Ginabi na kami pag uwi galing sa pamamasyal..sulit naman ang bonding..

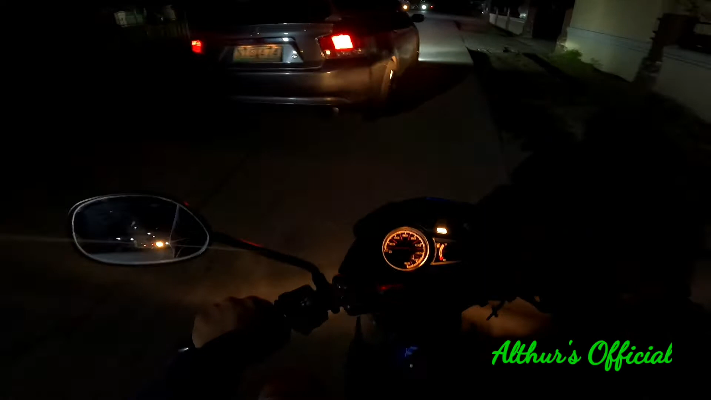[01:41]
Magsi 7 na ng gabi. Hindi rin. May gorcha ito.
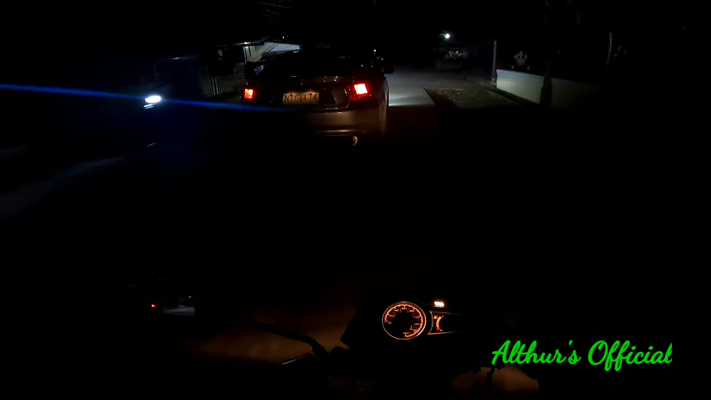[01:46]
Si Cyril, liligo pala sa kanan. Di man lang nagsisignal. Ayan sir, mag-signal ka naman. Shout out sa'yo.
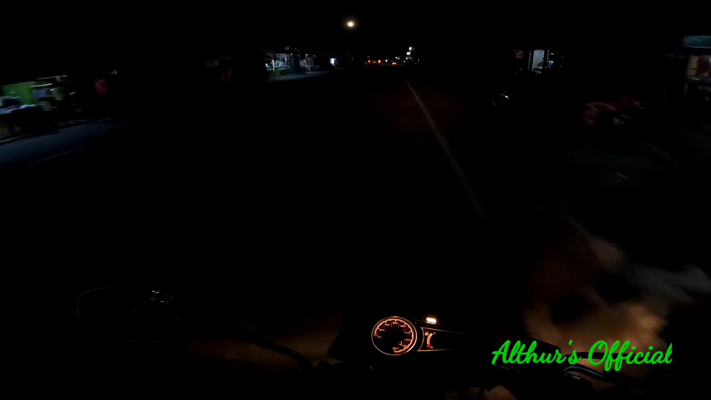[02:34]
Guys, pauwi kami. Ginabi na kami sa pamamasyal.
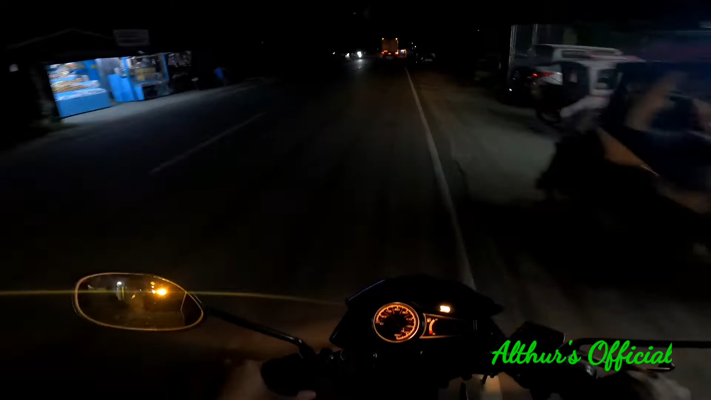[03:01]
Tandaan ng tayo guys kasi madilim. Hindi natin kita yung daan. Hawas laan ay.